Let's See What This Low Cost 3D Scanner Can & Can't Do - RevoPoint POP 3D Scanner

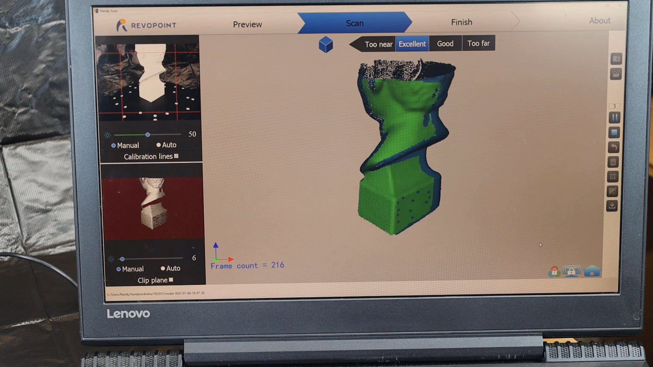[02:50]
So after a rotation, I'm going to pause this and move my camera angle. And once I've moved it to the new area, I could restart it again. And you'll notice that it's going to come up red and saying mistracking.
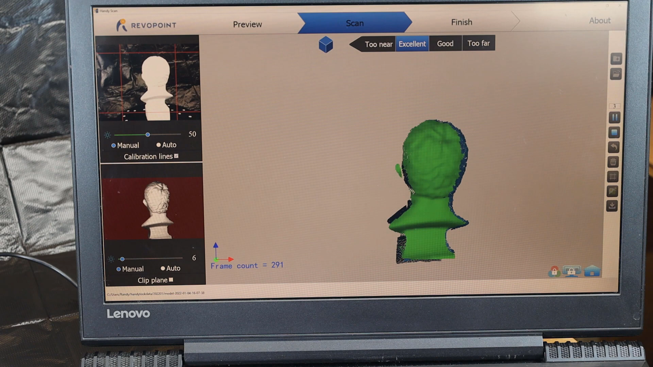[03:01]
And then it finds where everything is based on its previous information. This doesn't always work perfectly, but this time it did.
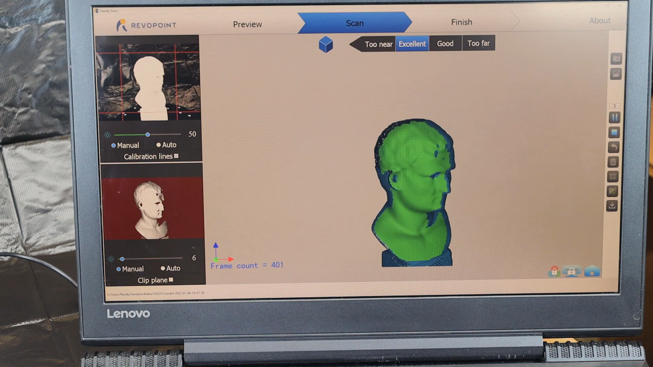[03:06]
So with that scan done, I need to do the bottom. So I can lay this completely down and scan it that way.
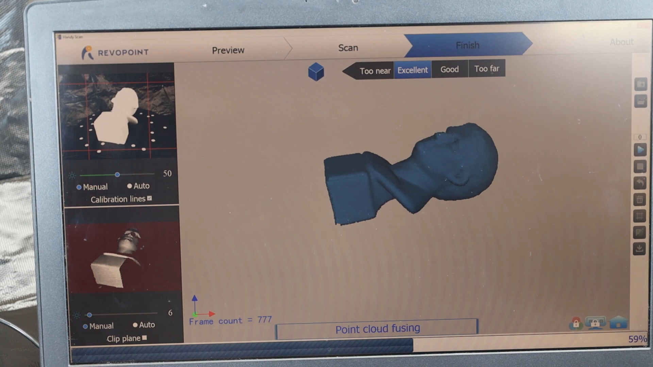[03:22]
It's basically making it into pretty much a solid object. And with that done, I can now move it around and look at the model that it's made. It looks like it lost a lot of detail, but we're going to print it out and see what happens.
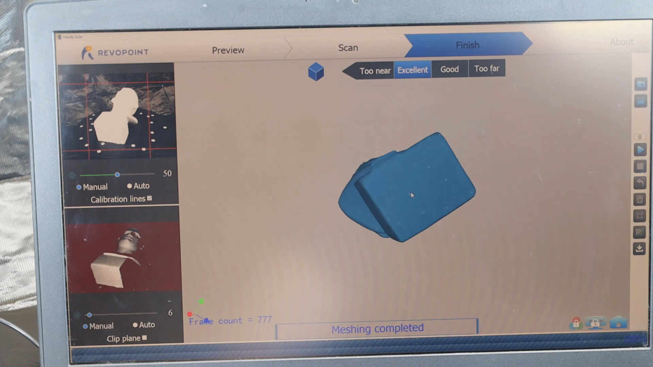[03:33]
So I'm just going to export this and throw it into the printer.
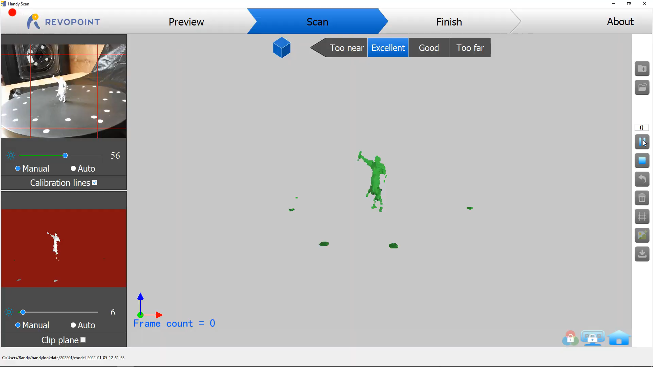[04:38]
Starting off the scan it looked like everything was going to work pretty good and then it just lost all tracking and couldn't find anything.
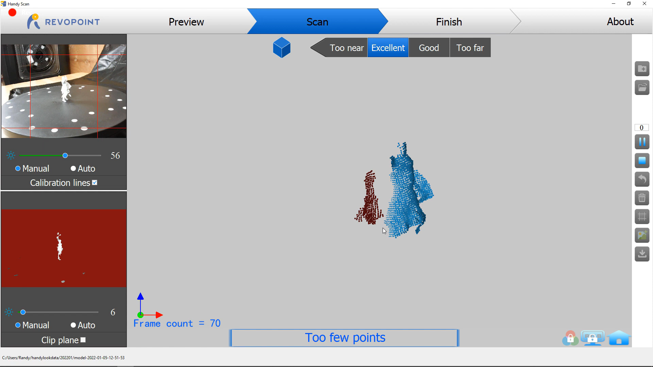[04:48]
And also this time around it crashed the entire program.
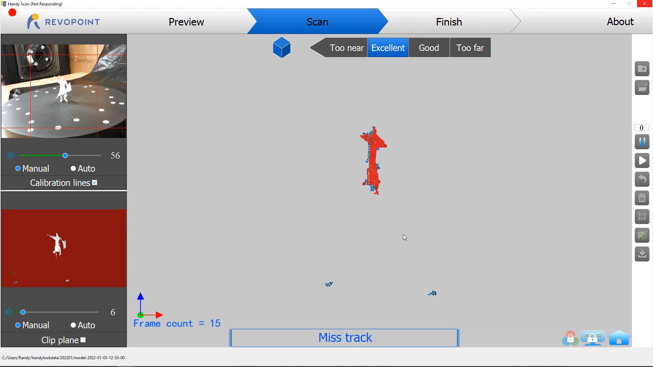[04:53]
So let's move on to the next thing which happens to be this monster skull that I made out of clay a long time ago. And as you can see it is white with a matte texture and I'm using some of that
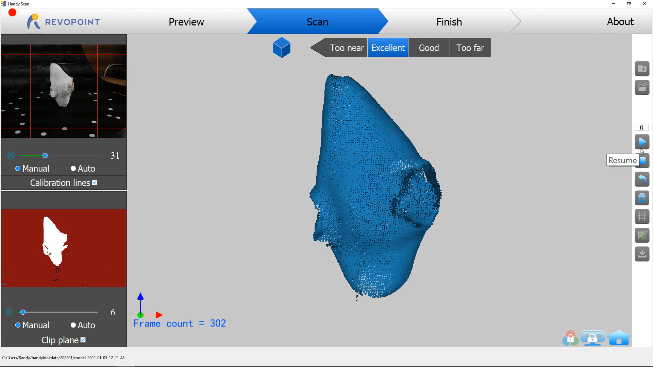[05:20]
But if you do this on the turntable with whatever's on there your turntable will be part
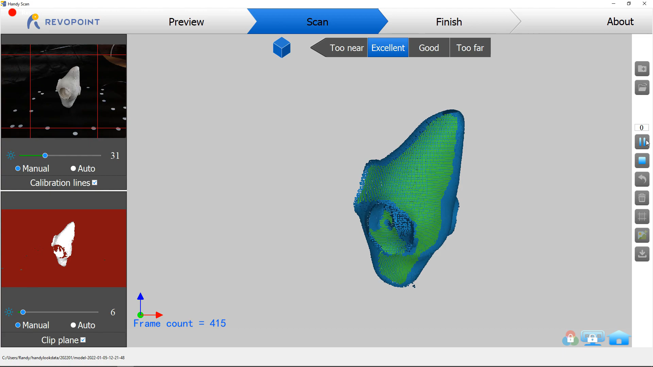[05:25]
of the image and you're going to have to go in and edit all of it out. But anyways this skull is done scanning and it looks like it did a pretty good job. And I'm going to use a feature that will actually close up the holes because there are gaps in this and it didn't scan the under part of like where a jaw would be
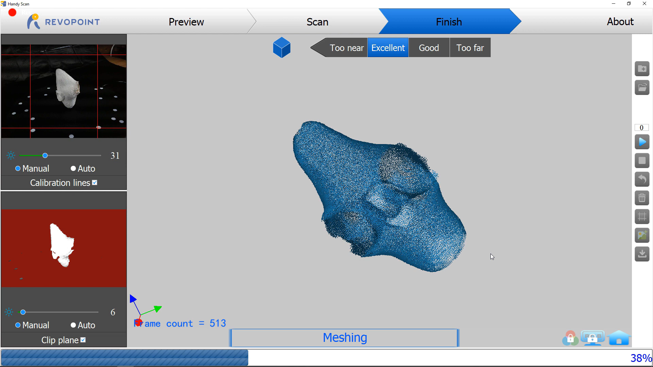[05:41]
so it's going to just guess and fill that in now. And there we go it filled in everything that was missing. The scan didn't capture all the lines and scratches and cracks in this but it has the general shape of everything and everything should be in the right place.
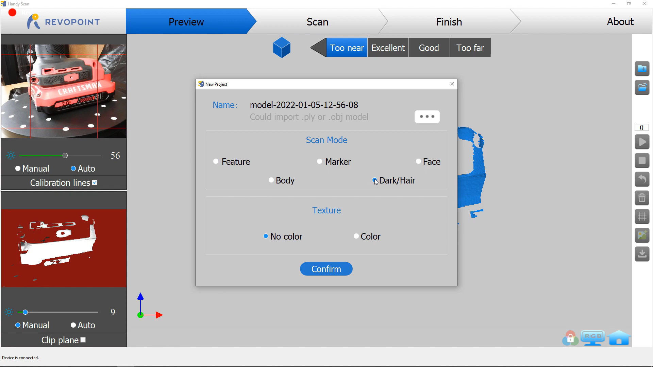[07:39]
So check out what happens when I try to scan this.
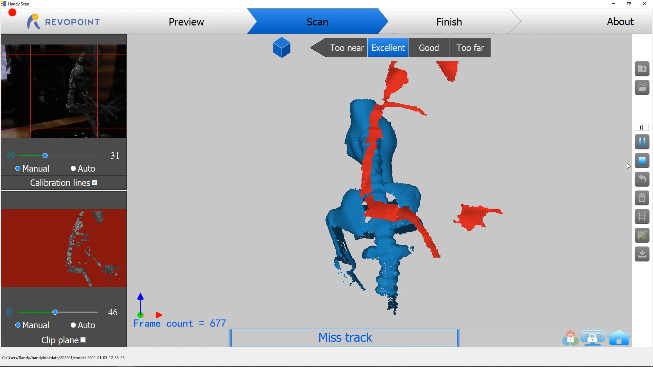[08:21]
So I thought it'd be a perfect thing to see what it can do and what it can pick up and how well it can actually
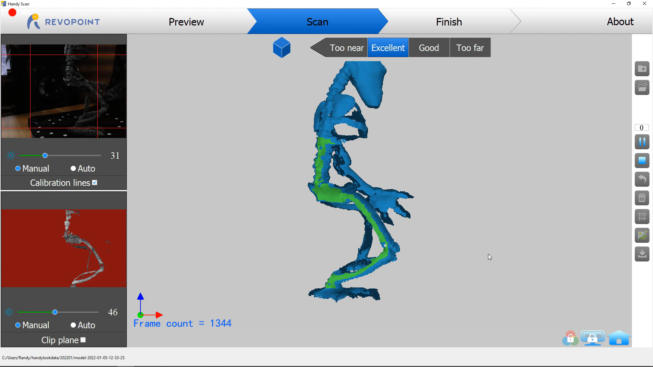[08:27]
repair it and see if it looks anything like the original.
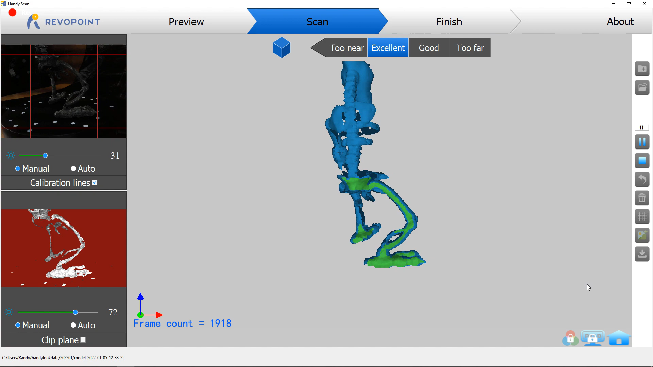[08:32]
So from the looks of it it did a really good job at scanning this and I had to move the position a couple times just to get all of it in frame and make sure everything was going to come up. But I pretty much have the general shape of everything.
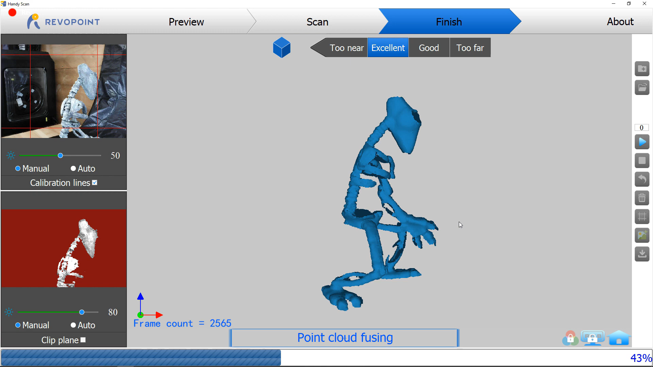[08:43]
And due to it having so many holes through it and not being able to scan the inside of like the rib cage I'm just going to tell it to fill holes and see what happens.
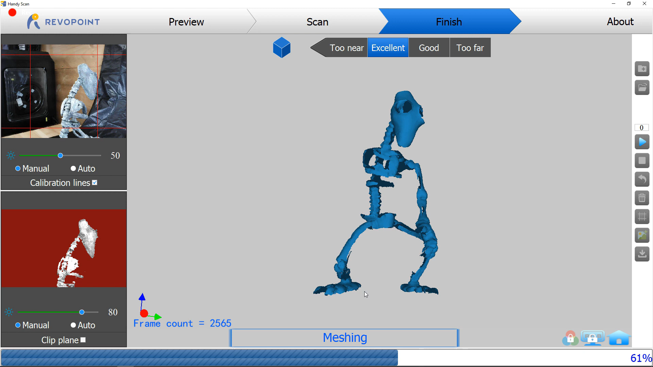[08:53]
So it filled all the holes but it also filled in the entire rib cage into one solid block and the entire pelvis as well. And if you look at the bottom of the feet they're kind of like concaved and weird
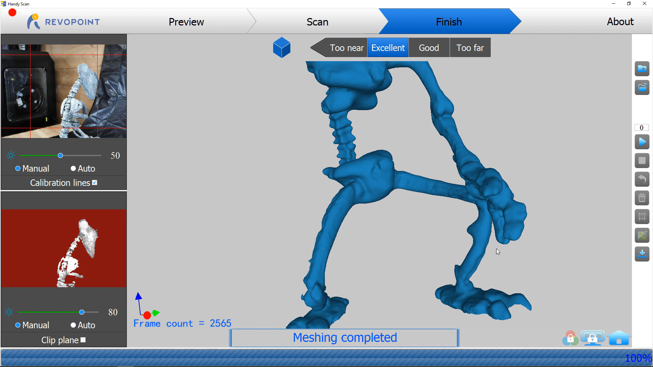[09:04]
looking but this is what I pretty much expected to happen.
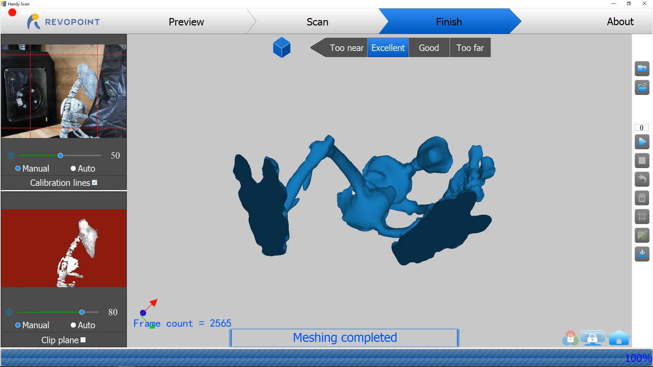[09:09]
But yeah if I actually wanted to use this for anything I would have to go into a modeling software and clean it all up and fix it.
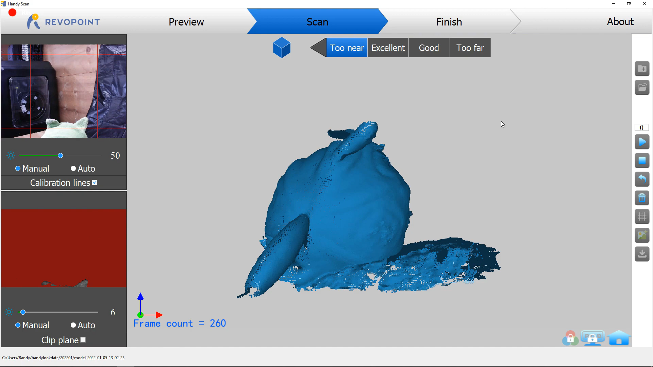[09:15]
And surprisingly it's actually really good at scanning stuffed animals and this is a toy from one of my dogs and
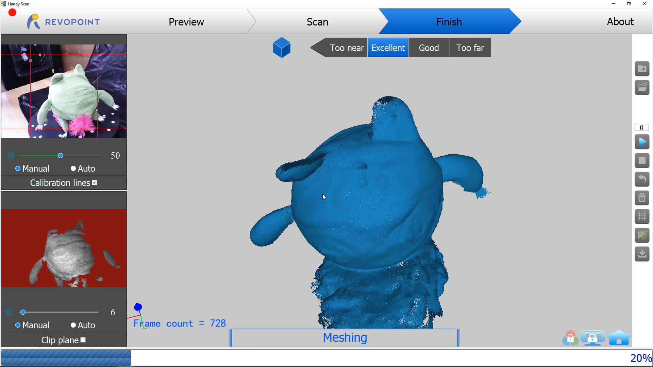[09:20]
it's able to scan the main body of it really well. The fluffy tail part not so much but the rest of it really good.